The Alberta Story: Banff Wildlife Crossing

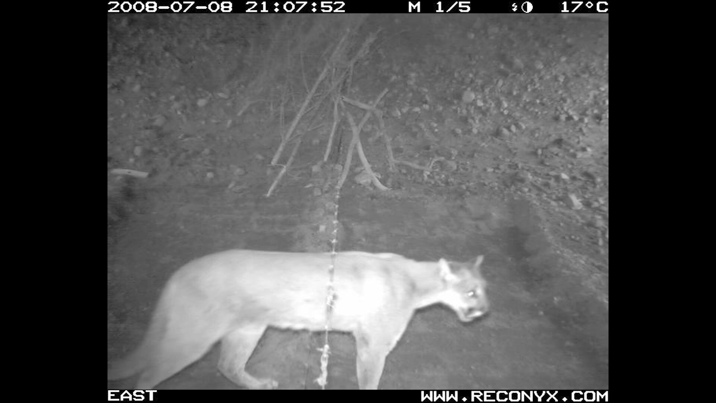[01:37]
Absolutely, yeah. And we've confirmed that both with the tracks and with the monitoring cameras that we have to see what goes through here.